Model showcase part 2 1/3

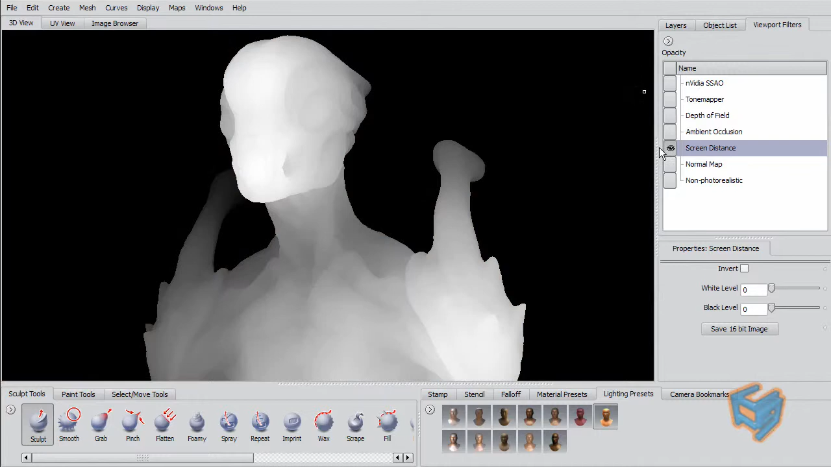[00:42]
There is one here that is the Screen Composite that you can output 16-bit floating bits formats to give you a Z-depth.